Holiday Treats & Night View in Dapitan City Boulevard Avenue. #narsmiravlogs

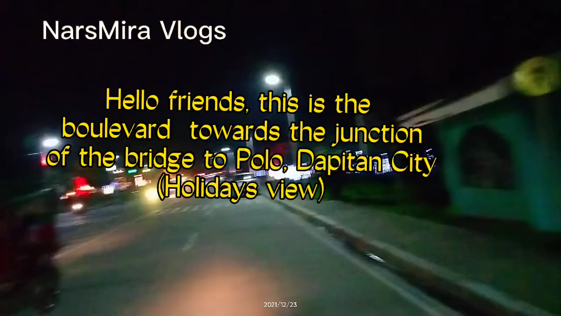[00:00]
Hello friends, so this is the boulevard towards the junction of the bridge to Polo,